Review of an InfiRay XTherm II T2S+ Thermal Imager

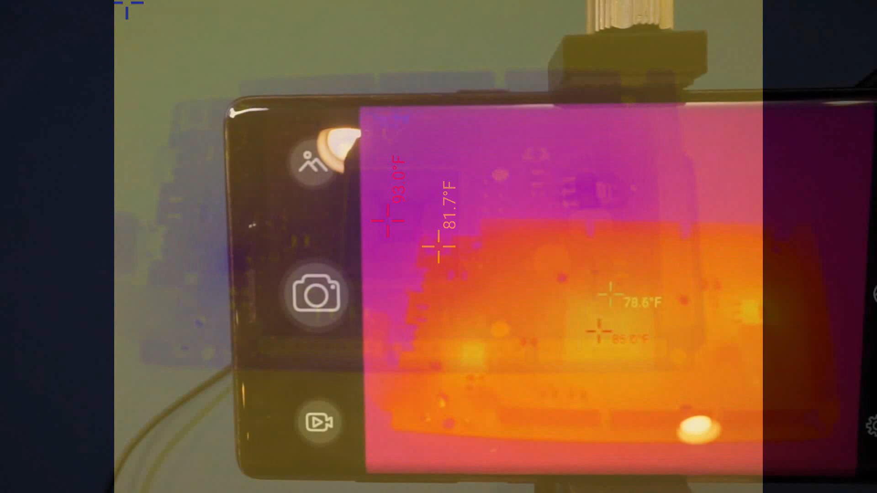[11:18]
And we're about maybe 12 centimeters from the board.
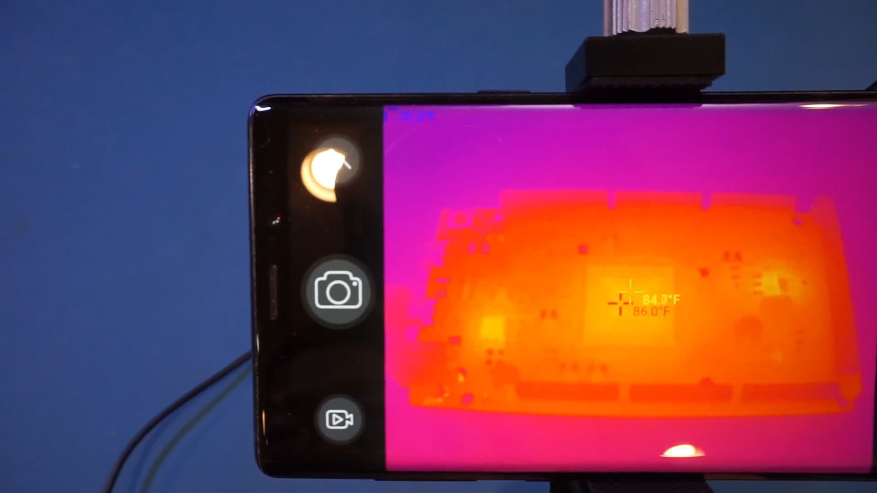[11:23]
And you can see that everything is extremely clear. Now I move closer, of course, it's getting out of focus, but never mind, because we do have the ability to adjust focus. So now you can actually see how close we can get, still can focus on the component. So here is that salt 23 regulator. We're about just one centimeter from it. And you can still see it very, very clearly. And let me take a picture here so that you can see a little bit later.
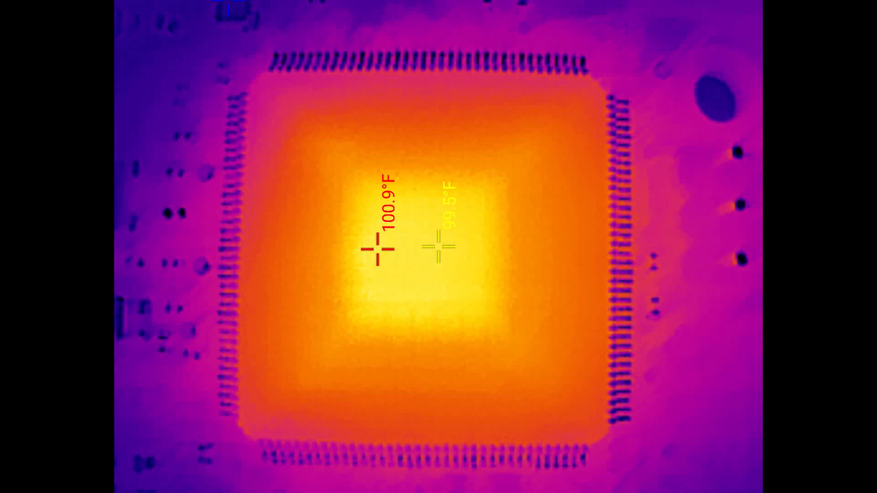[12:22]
Now it does seem that this color scheme is not probably ideal for this application here. So let me change it.
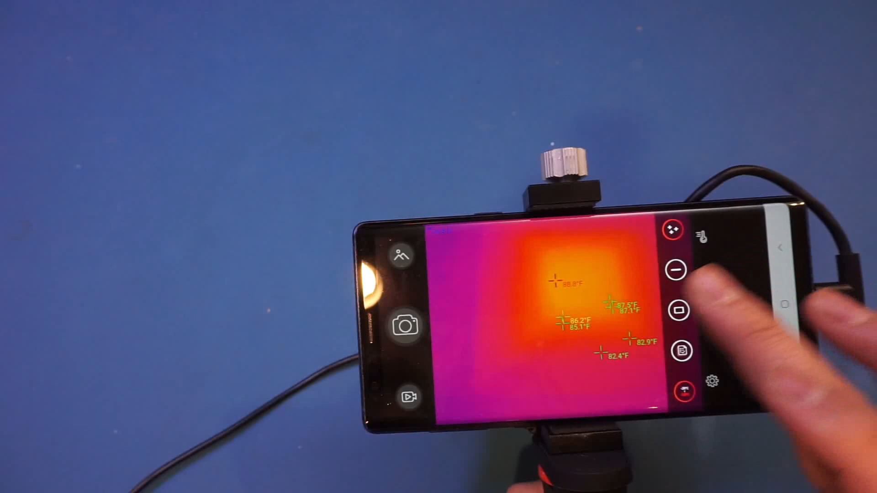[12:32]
Now, there's definitely some glitch, as you can see, now we have multiple temperatures on the board here. So let me remove it and re-add the temperature. Not entirely sure what's going on there.
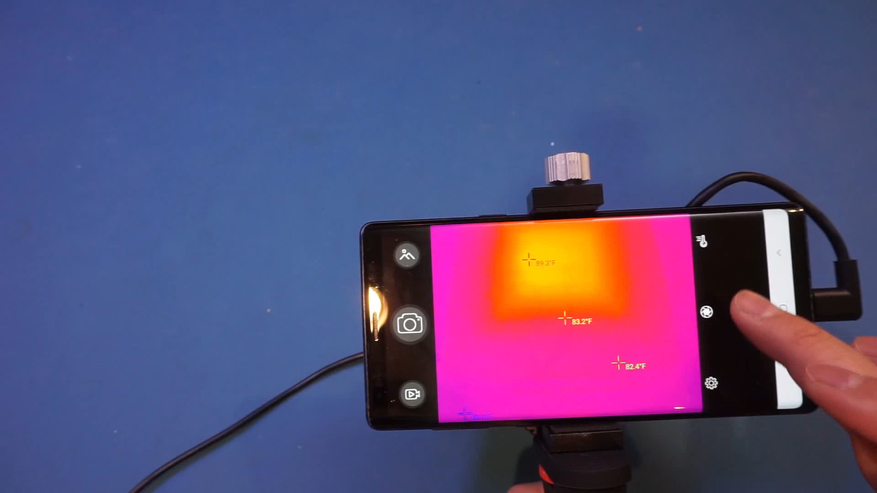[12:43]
But let's also change the color scheme to, oh, rainbow, high contrast.
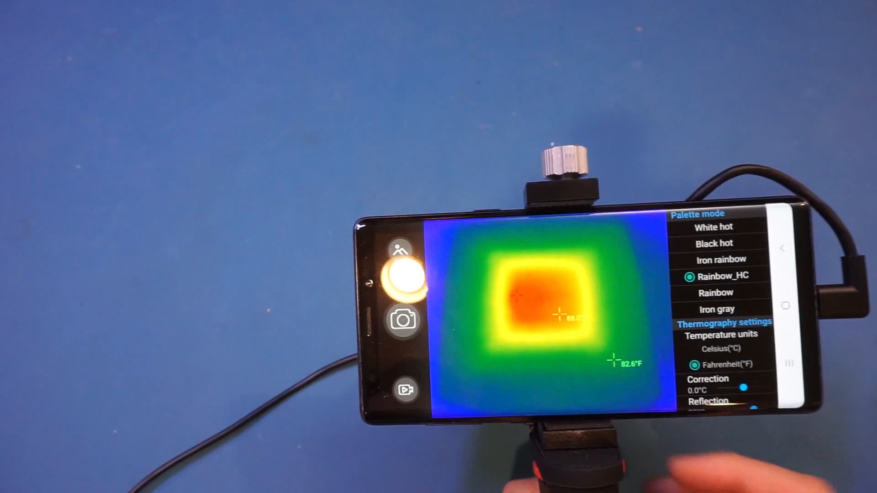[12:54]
Yeah, so this one actually the contrast is very high. I was just going to say that the contrast was a little bit low a few minutes ago. And you can see the focusing is actually very sharp.
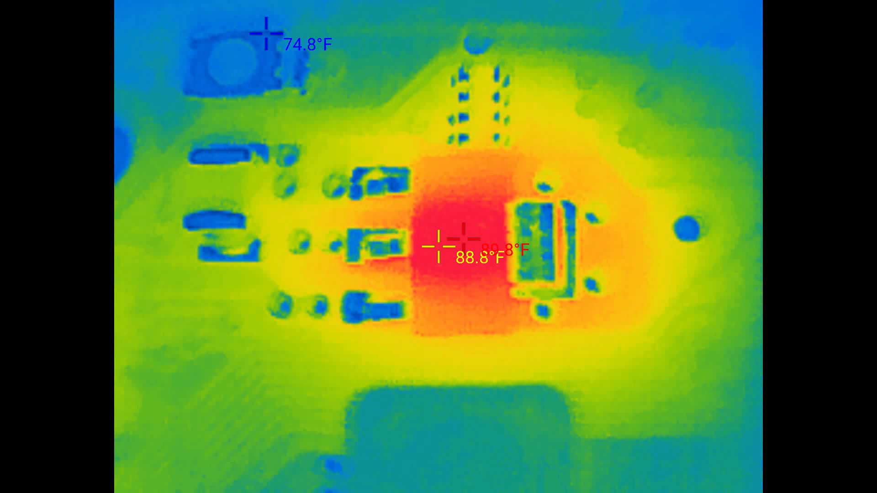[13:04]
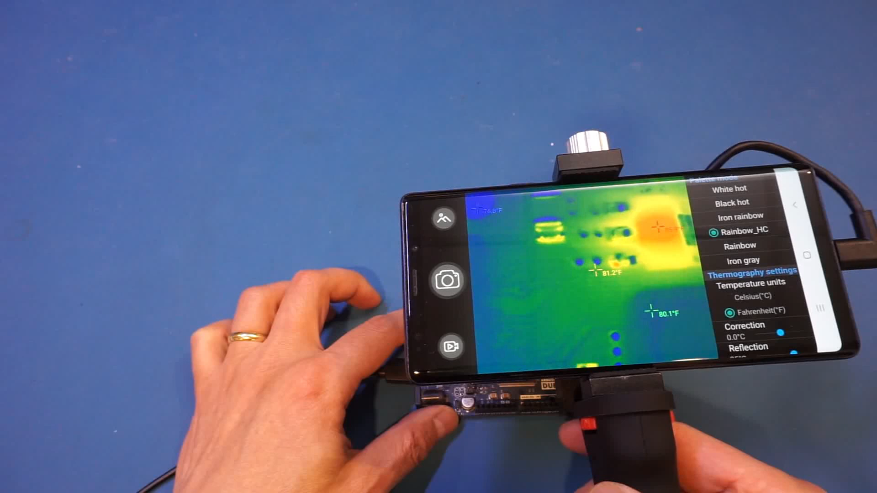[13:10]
And you probably don't need to get this close, but I just want to show you the capability here.
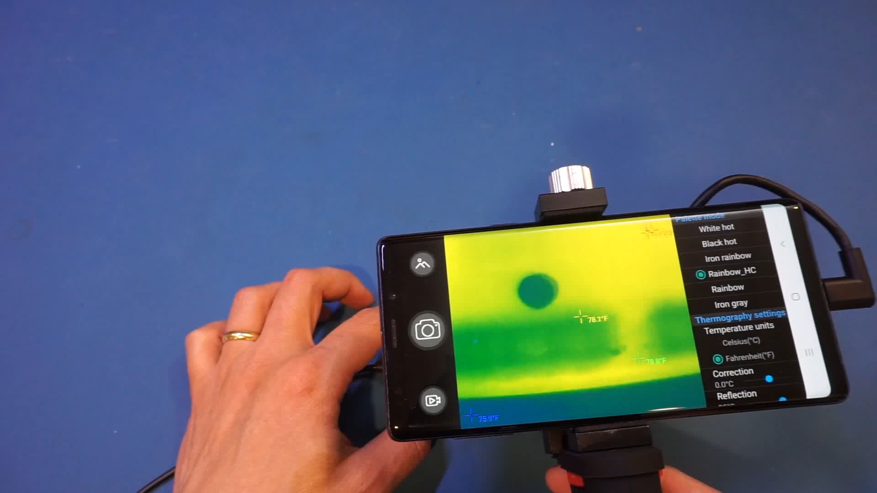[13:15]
And this again, let's see, that's the cap. Wow, you can almost read the marking on the cap.
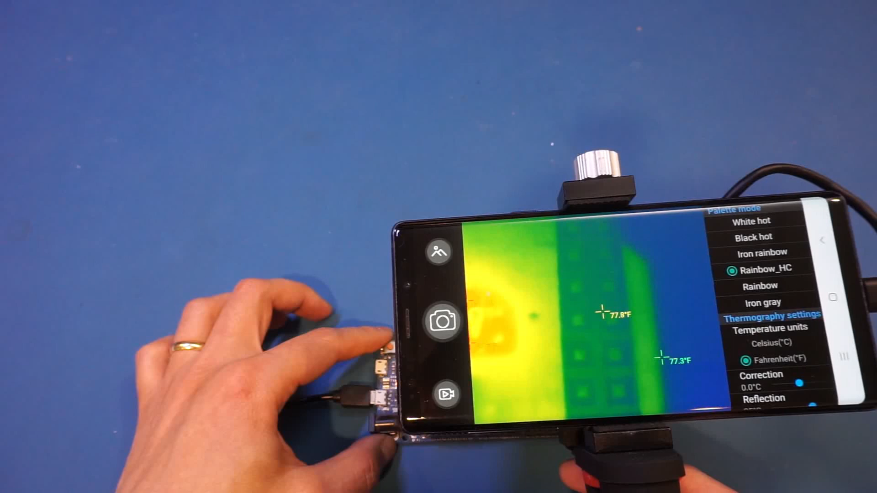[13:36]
And that's because different materials have different emissivity. So that minute temperature difference is actually captured by the material.
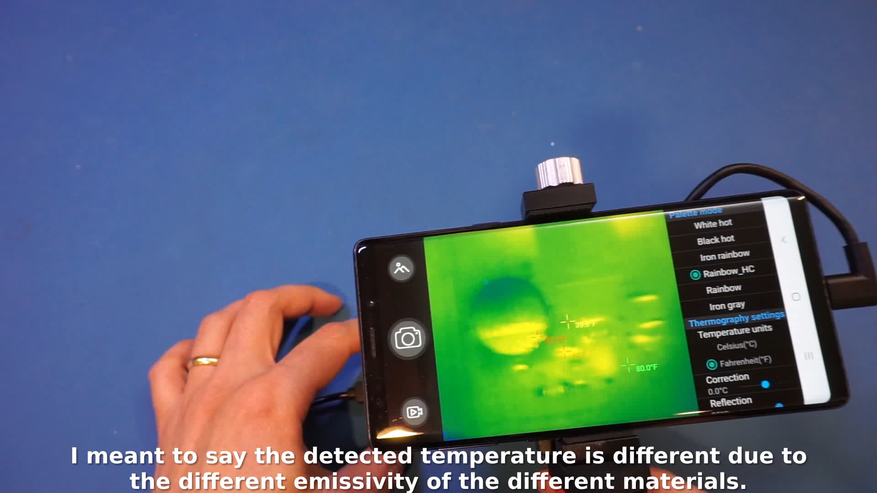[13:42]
So even though this is not an optical image, you can still read that marking on the capacitor.
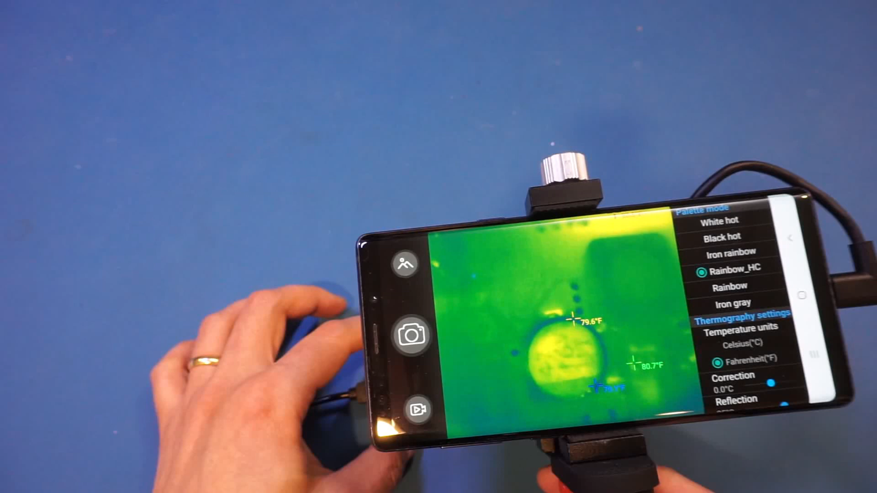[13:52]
This just tells you how much resolution this thermal imager has, which is very impressive.
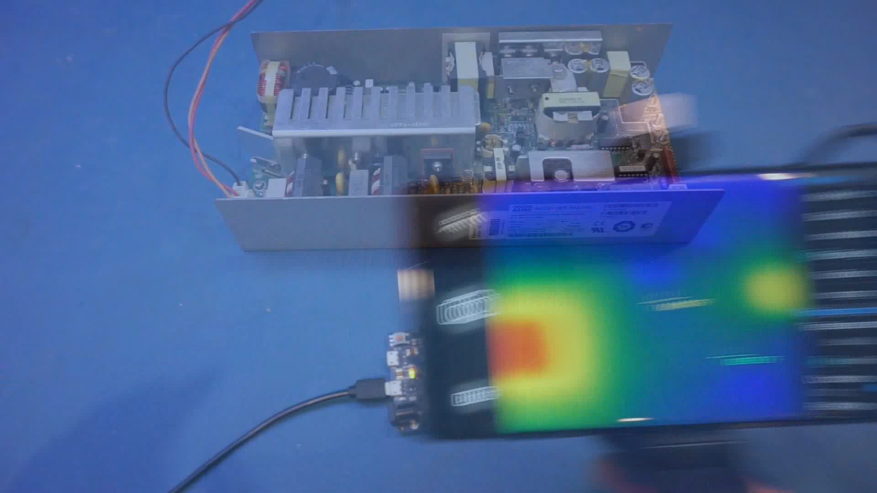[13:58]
Next, let's take a look at this switching power supply. And I have powered it on for a while.
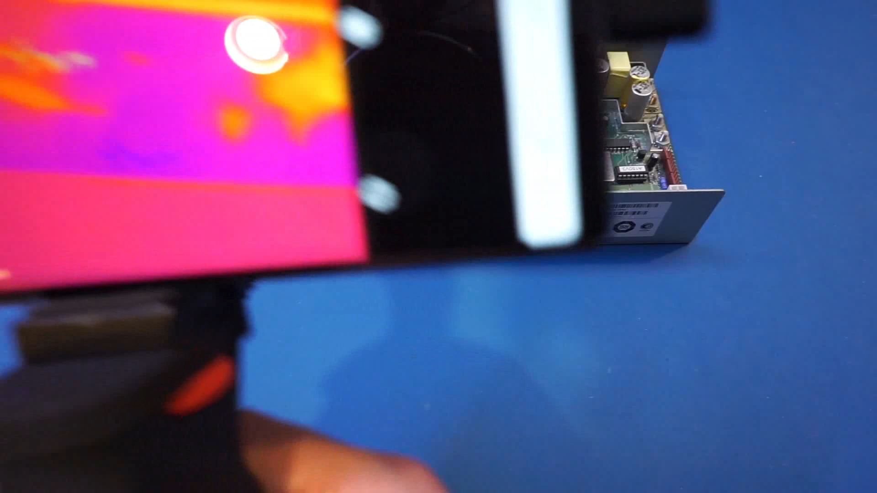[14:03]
So let's see. Wow. So as you can see, we can see a lot of details here.
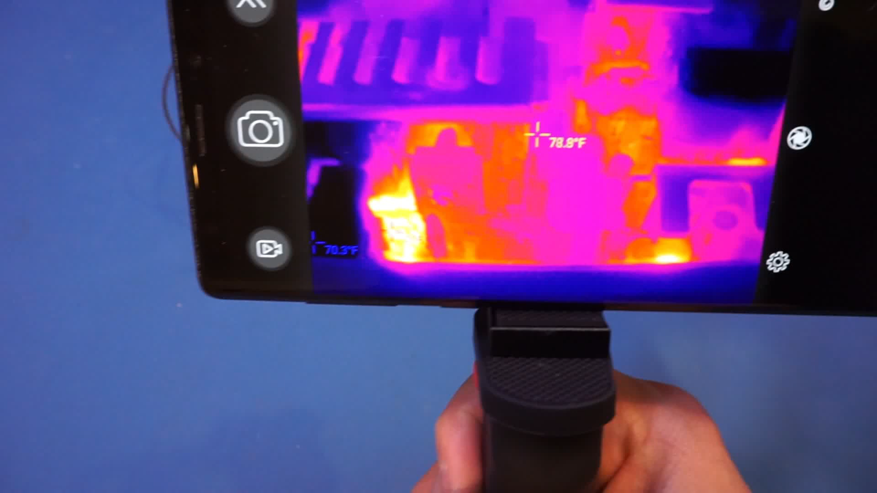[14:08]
Again, let me hit the record button.
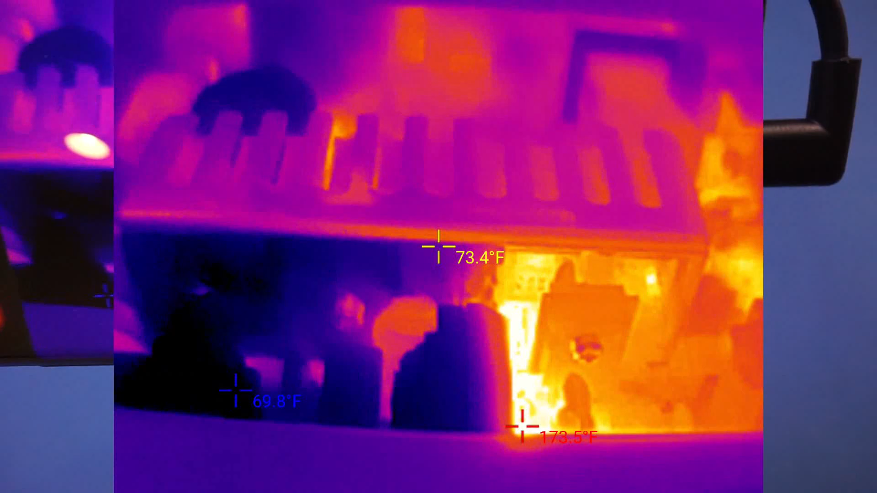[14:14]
On screen: spot 73.4°F, min 69.8°F
So we can actually show you from directly the recording done on the IR sensor here instead of my camera,
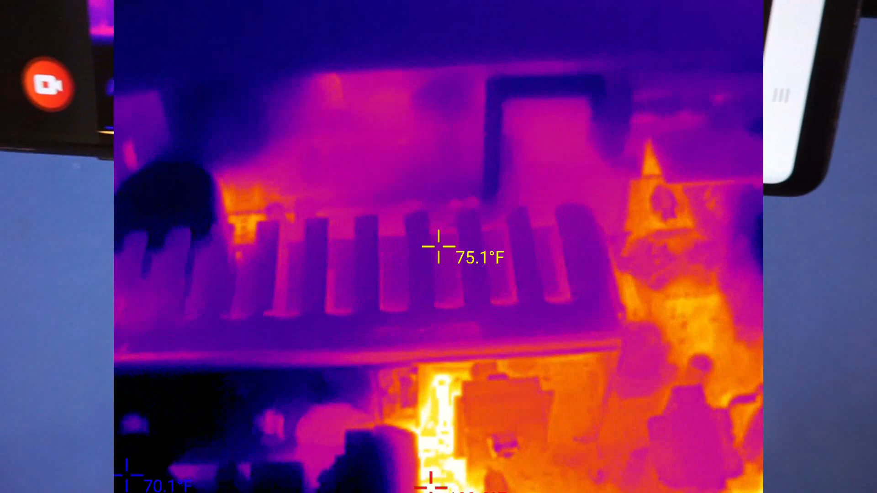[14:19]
On screen: spot 75.1°F
because you won't be able to see the details here.
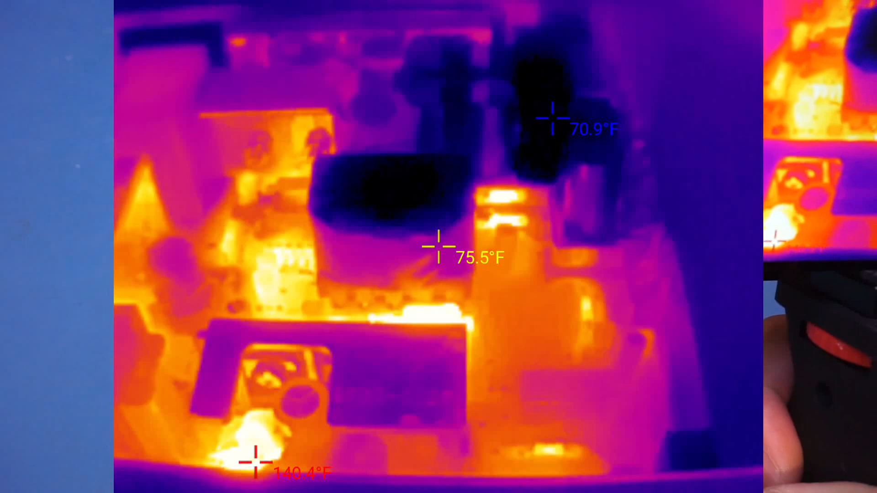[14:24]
On screen: spot 75.5°F
Actually, the macro lens really helps on this IR sensor.